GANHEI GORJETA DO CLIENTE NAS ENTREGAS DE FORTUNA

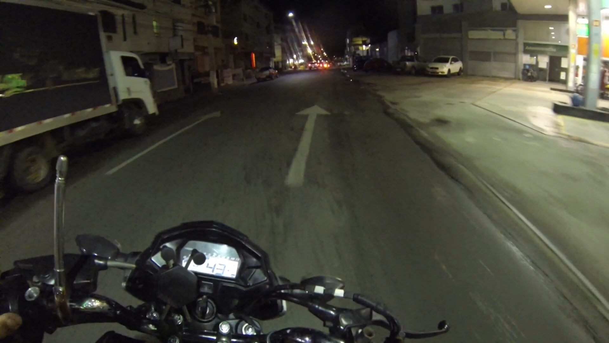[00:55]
Bora, que aqui já é outro vídeo, né?
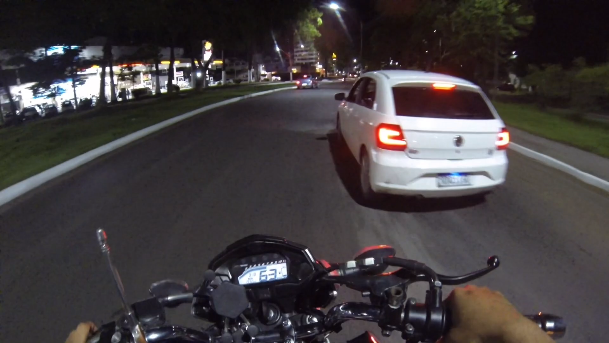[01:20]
Como vocês gostaram de vídeo de entrega, já tô lançando outro. Olha os caras do outro lado. Não está como? E Fortuna e sem retrovisor.
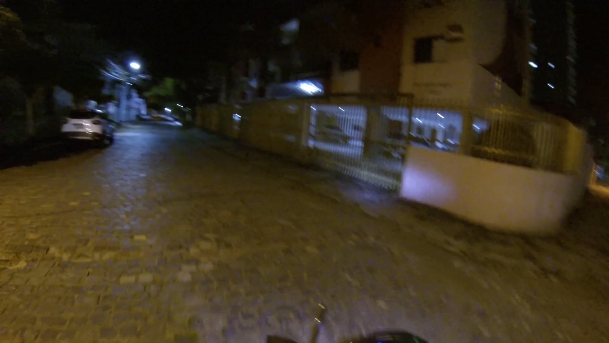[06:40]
Acho que a entrada é ali. Acho não, tenho certeza.